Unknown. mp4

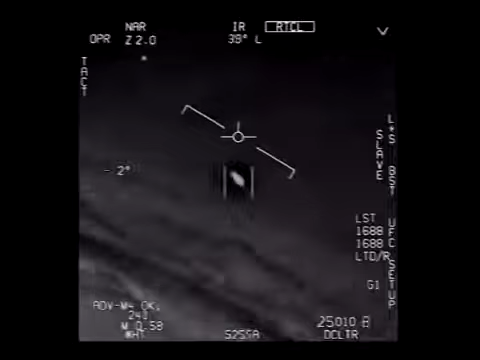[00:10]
They're all going against the wind. The wind's 120 knots to the west. The whole thing, dude.
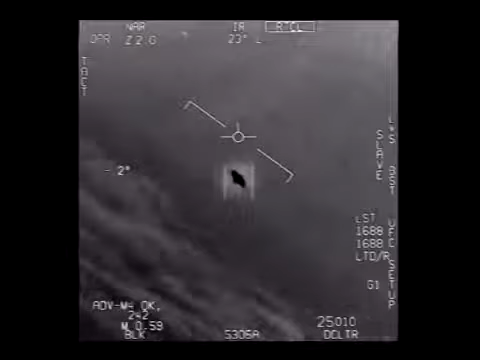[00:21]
That's not our LNS though, is it? It's not. That is the LNS, dude. Well, if there's like look at this thing! It's rotating.